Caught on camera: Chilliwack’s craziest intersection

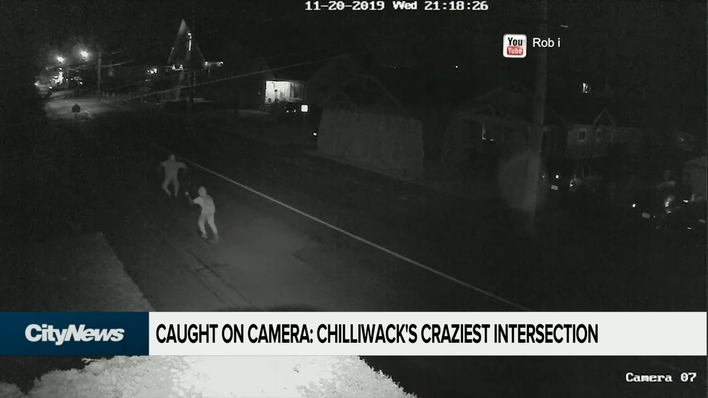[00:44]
But it wasn't until they installed security cameras in 2013 that they started realizing what was happening right outside their front door. Our daughter woke us up in the middle of the night. She heard screaming and we thought that there was an incident going on next door.